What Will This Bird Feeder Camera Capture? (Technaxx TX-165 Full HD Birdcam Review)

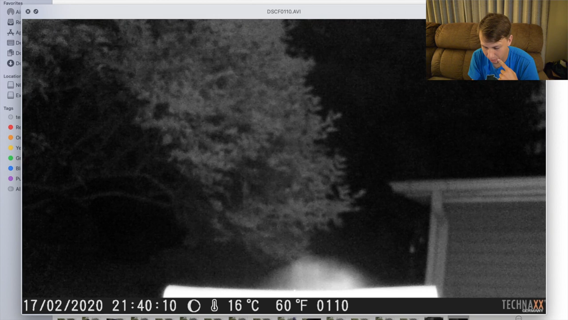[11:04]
We didn't get any birds at night, but you got me. Time to test it out. So you might get some mammals or something.